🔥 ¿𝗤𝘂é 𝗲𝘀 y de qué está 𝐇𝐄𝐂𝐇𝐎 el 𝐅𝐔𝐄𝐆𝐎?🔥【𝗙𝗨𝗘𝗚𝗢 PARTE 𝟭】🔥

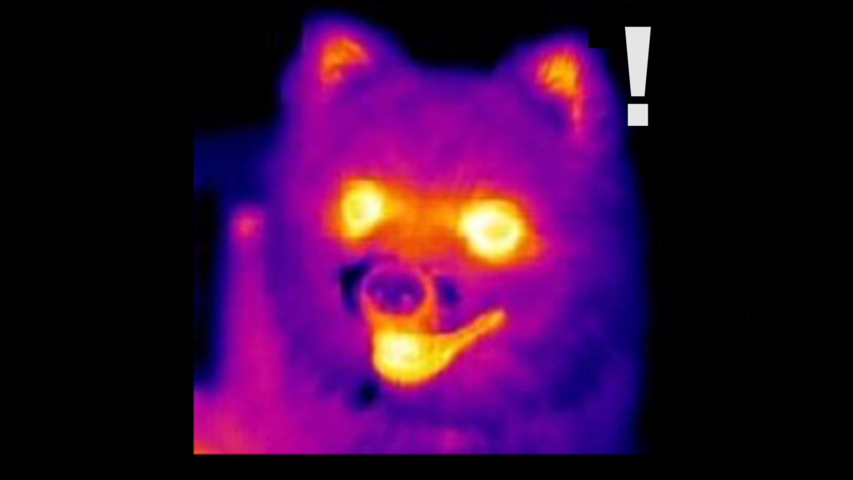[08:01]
Sin embargo, si lo vemos con otros ojos, como los de una cámara detectora de calor, sí que lo veremos brillar.